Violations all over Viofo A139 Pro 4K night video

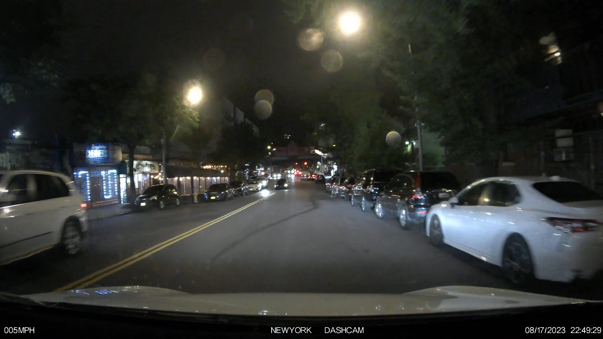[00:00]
I push cars in opposite way because they want to double park near a dashcam like this. And then look at this right here, bus stop. Come on man, subscribe, near a dashcam YouTube.